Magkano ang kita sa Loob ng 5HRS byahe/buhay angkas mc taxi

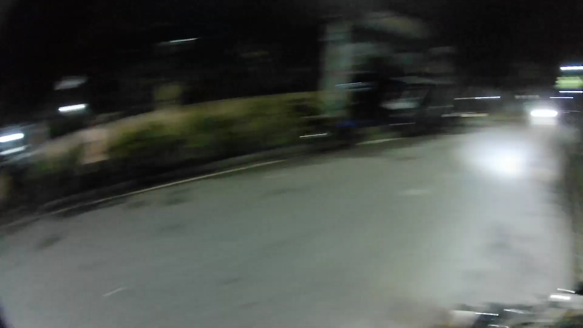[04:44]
Yun, papunta na po kami sa drop off location ni sir sa UP Techno Hub. Let's go.
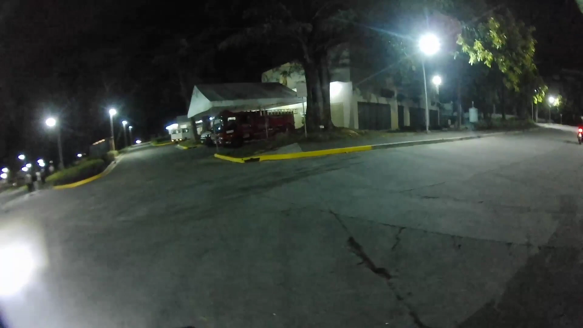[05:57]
Drop of location ang pasayro natin sa UP Tokyo Hub.
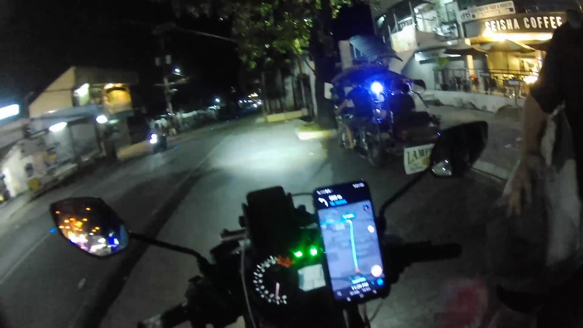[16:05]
Ah, may daan dito sir, no, diretso, no? Yata.